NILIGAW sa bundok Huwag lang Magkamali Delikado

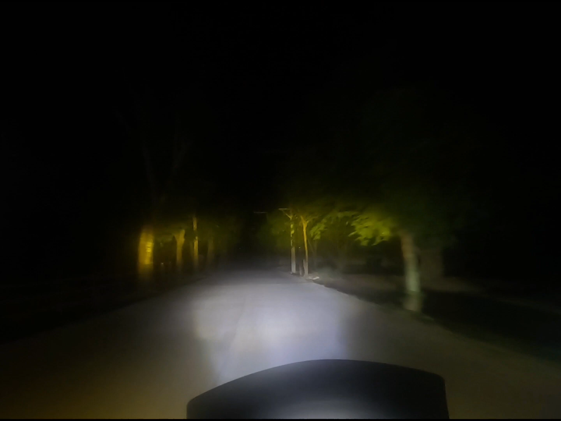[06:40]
Ganda. Oh. Right. Andito na kami sa ano, sa Tabangao Road, Batangas. So estimated namin ang ATE namin paparating sa Monte Maria is 30 minutes. Layo po, 30 minutes, 19 kilometers.
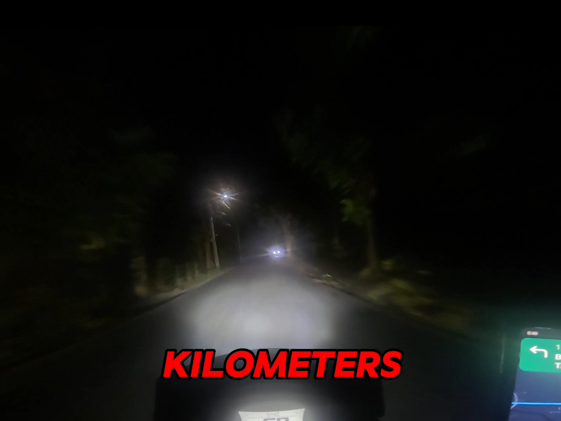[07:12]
Wow. Teka lang. Hoy, ito. Kagulat naman. Nagugulat ako doon ah.
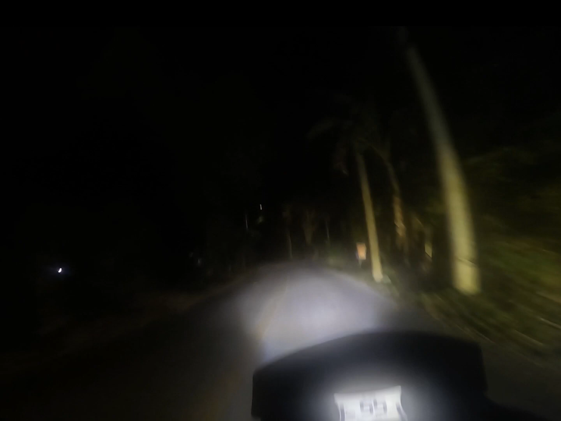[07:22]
Kala ko ano na eh. Kinabahan ako doon ah. Kala ko, anong harang-harang na. Patanggas to eh.
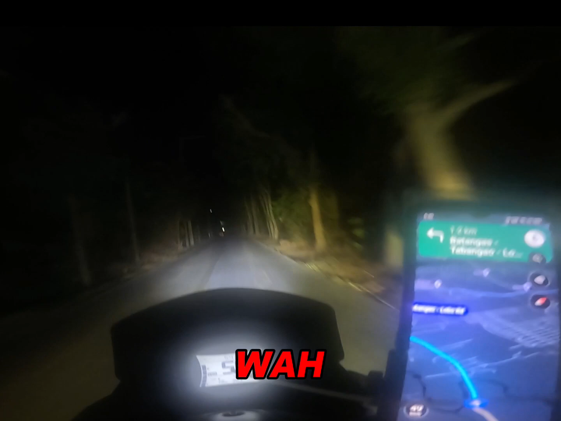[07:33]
Diba? Alam mo naman. Wop! Dahan-dahan. Dahan-dahan. Tulay. Minita ka besado. Oh, tulay.